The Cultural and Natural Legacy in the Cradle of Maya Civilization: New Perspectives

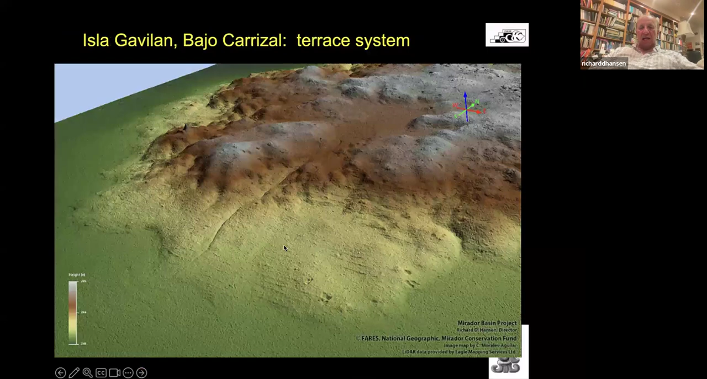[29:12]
where they built thousands of kilometers of extraordinary terrace systems. This is a LiDAR image of nearly a mile and a half of terraces. You can see the terraces found in this region down. All of these are stone terraces with the imported mud behind them.
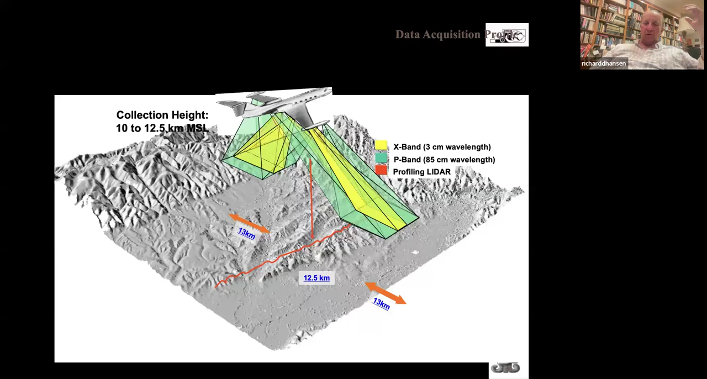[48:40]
And as these planes fly over, they shoot the bands of lasers down, which bounce back to the plane, carrying the exact images or the profiles of the terrain that's there. Now, we were able to shoot that at 560,000 points per second. And right now,
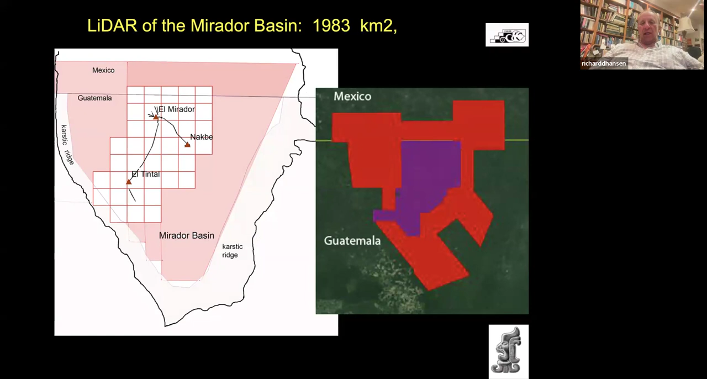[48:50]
we're shooting areas along the very edge of the basin at nearly a million points per second of this fine resolution.
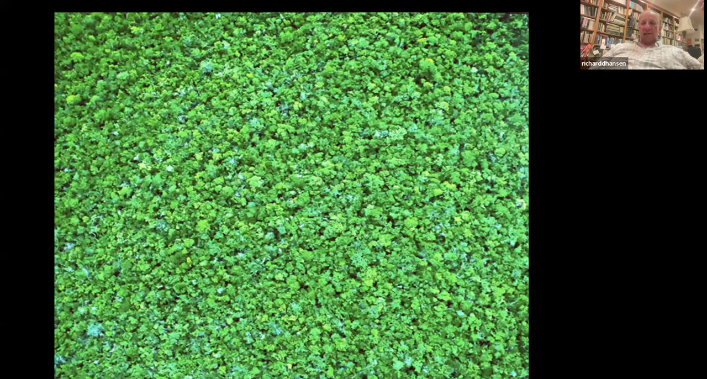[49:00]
And as you fly over the jungle today, this is what it looks like as you fly over it now. Now, but when you fly over it with the LIDAR, it looks like this. This is that jungle that's completely peeled.
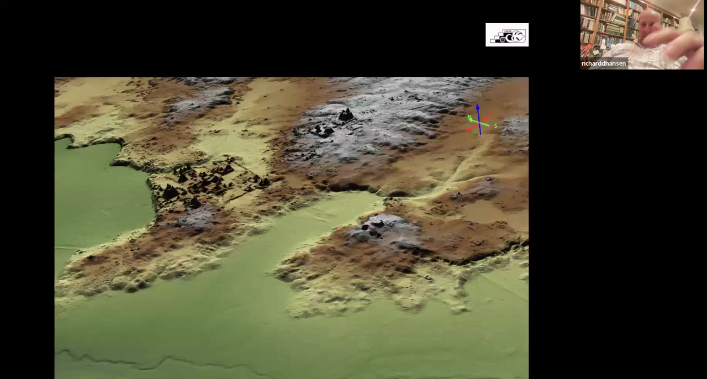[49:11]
The trees are peeled off. And we have 100% of every single platform, every single causeway, every single wall,
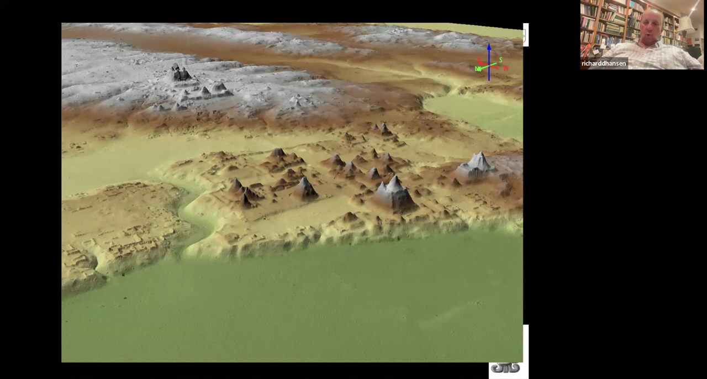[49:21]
every single dam, every single structure that's out there. We have 100% knowledge of every single one of these.
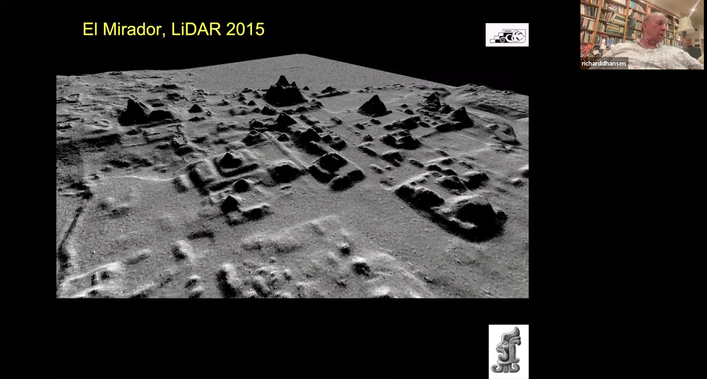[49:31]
In fact, we're working on a book right now on the publication of these LIDAR results that will be coming out before December. These are the ancient cities that are found in the basin. And every one of those are much larger than Tikal.